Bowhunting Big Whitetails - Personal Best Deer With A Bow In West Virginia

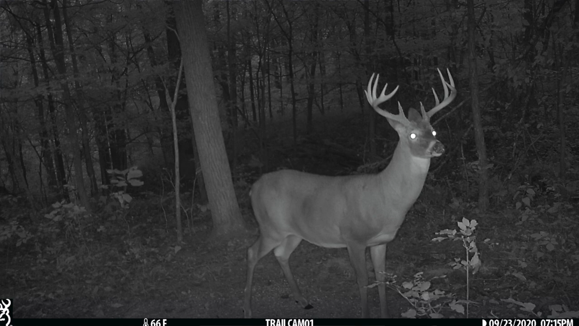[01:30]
Mentioning the second buck this year, I'm going to take you to my story today about Phenom, a buck I identified last year as a two-year-old. 10-point, had an excellent frame on him, low 100s deer as a two-year-old.